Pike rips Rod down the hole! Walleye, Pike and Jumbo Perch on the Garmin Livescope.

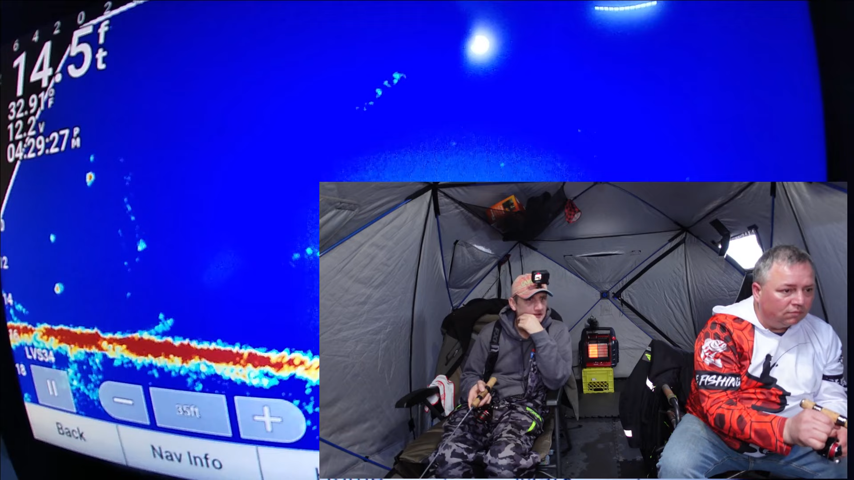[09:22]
On screen: depth 14.5 ft, water 32.9°F
Is there something chasing it up?
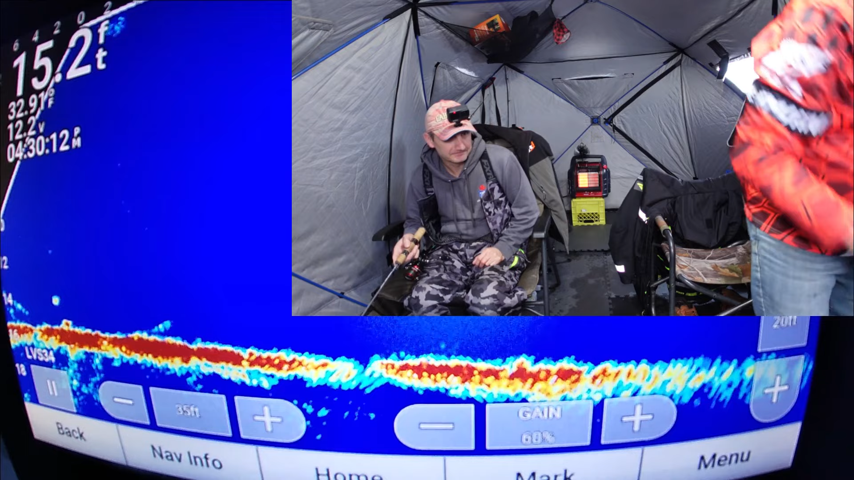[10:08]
On screen: depth 15.2 ft, water 32.9°F
Something scurrier along the bottom there. There's even quite a few decent sized perch.
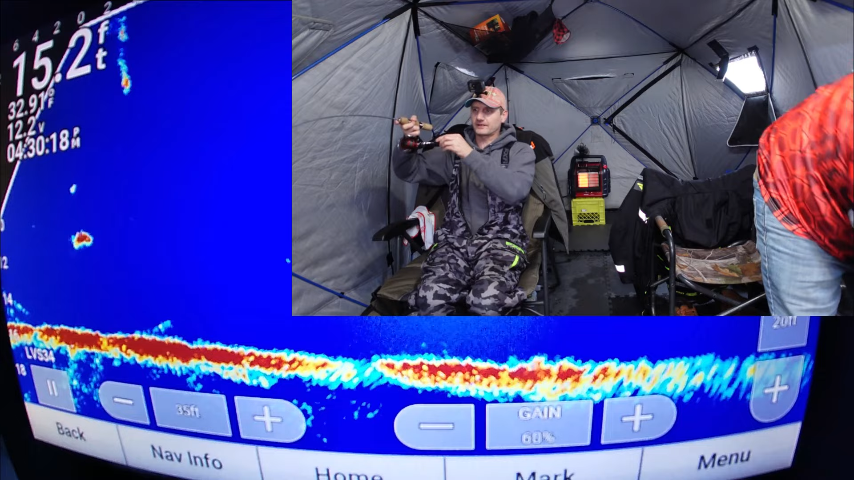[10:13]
On screen: depth 15.2 ft, water 32.9°F
There we go. I don't know what that is. That bigger? Bigger. I don't know if that's pikey or not. Looks like a walleye.
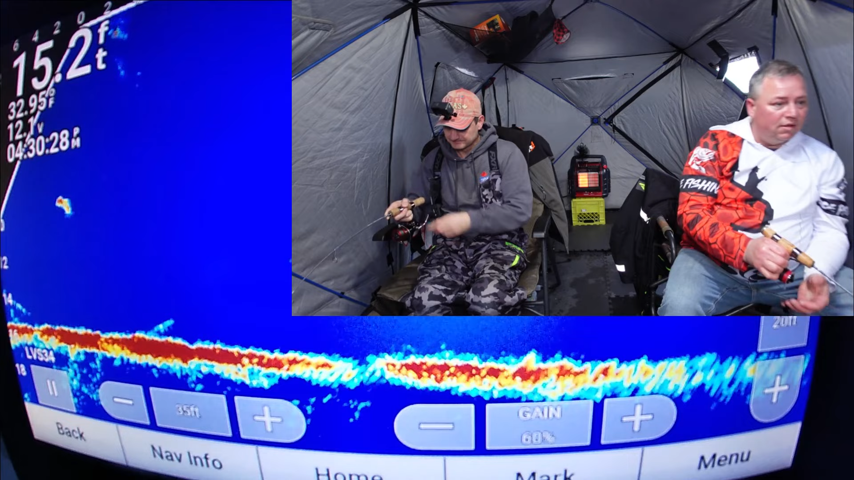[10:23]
On screen: depth 15.2 ft
Hasn't made a pike run yet. I can't go down yet.
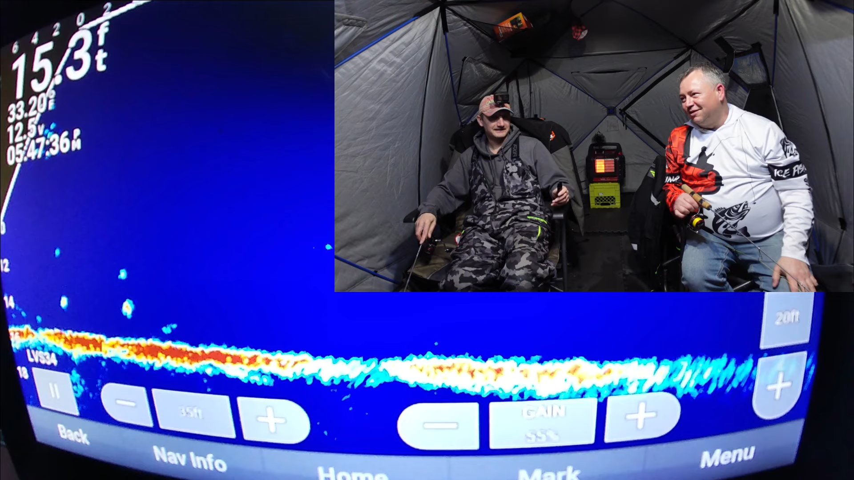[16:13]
Something coming there. Is that something that's a little bigger, maybe? It's coming right to you. Boom. Maybe it's a pike. It's my rod. Oh.
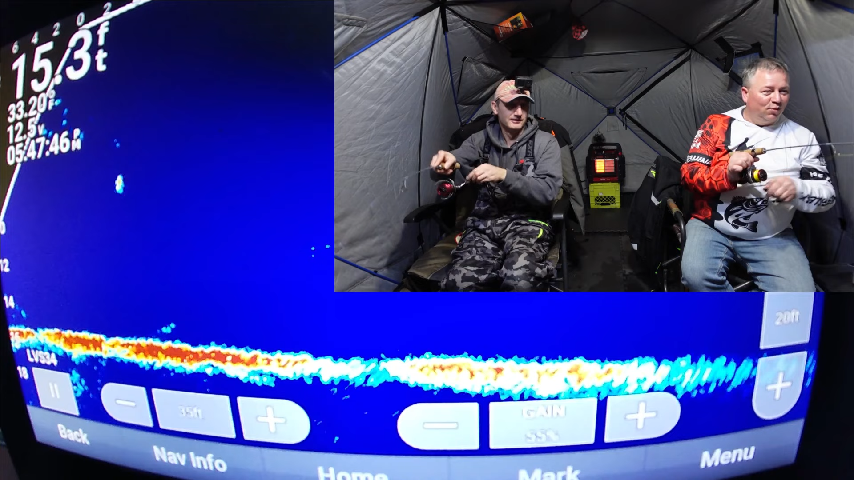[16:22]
On screen: depth 15.3 ft
I'm going to reel up a bit. I would really like that to be the one with my rod.